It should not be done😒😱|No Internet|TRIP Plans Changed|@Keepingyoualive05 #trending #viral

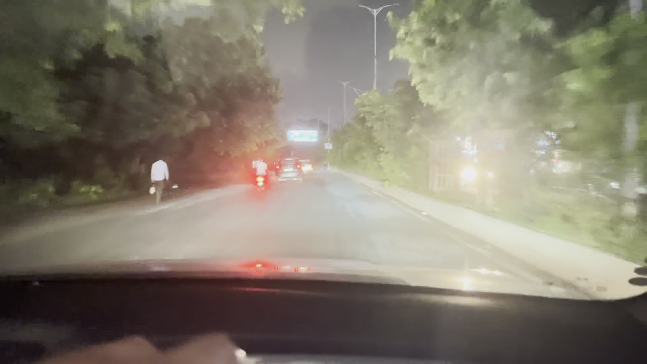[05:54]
भाई ये देखो भाई, ये ना बिल्कुल बीके चौक जो होता है ना, जो यहाँ का फेमस चौक है भाई, यहाँ इतना ट्रैफिक जैम होता है। और अब भाई आप ये देखो रोड देखो, ऐसा लग रहा है रात के 1 या 2 बजे का समय हो, बट भाई बिल्कुल अंधेरा है भाई,
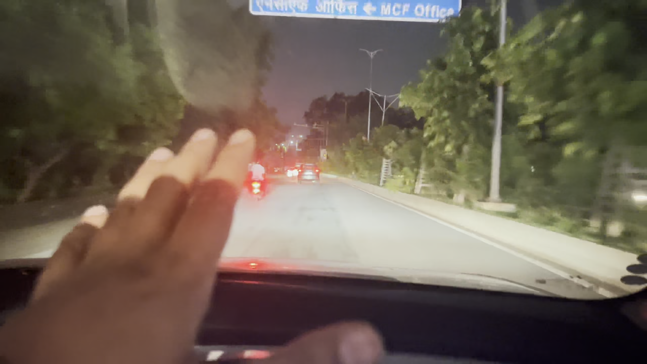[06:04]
क्योंकि ना इलेक्ट्रिसिटी प्रॉब्लम है।
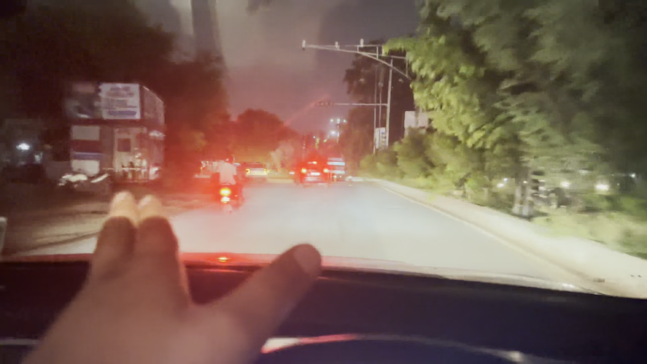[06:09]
ये जो वो सीन हुआ है ये उसके चक्कर में नहीं है, ये बेसिकली इलेक्ट्रिसिटी प्रॉब्लम है, इलेक्ट्रिसिटी नहीं है भाई यहाँ पे।
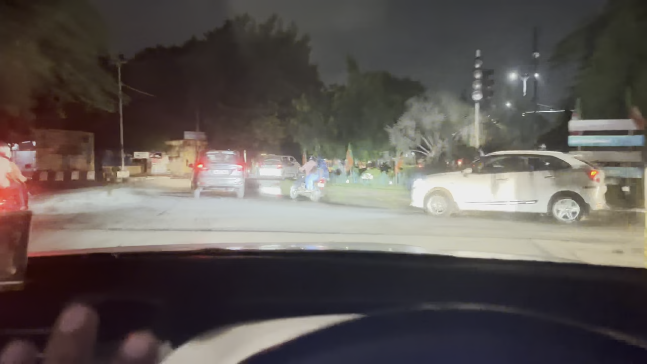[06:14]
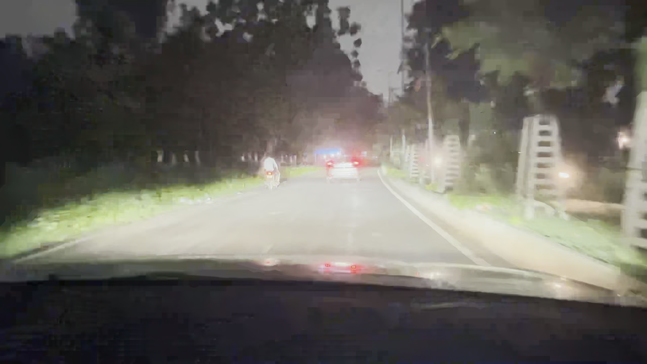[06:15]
भाई ये देख रहे हो ज़बरदस्त भाई, बिल्कुल सब टाइम से अंदर चले गए भाई।
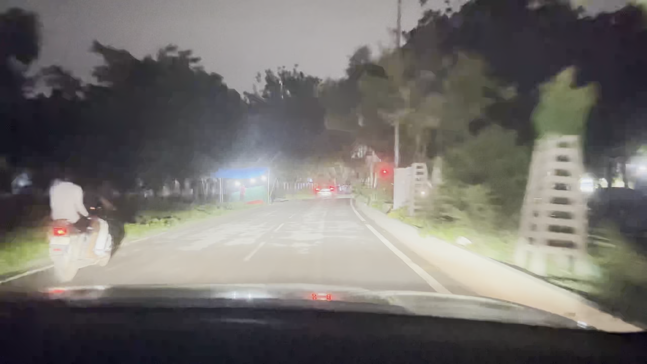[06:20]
बट रियल में भाई जो हुआ है ना भाई, बहुत गलत यार, नॉट गुड, नहीं होना चाहिए भाई, बिल्कुल नहीं होना चाहिए।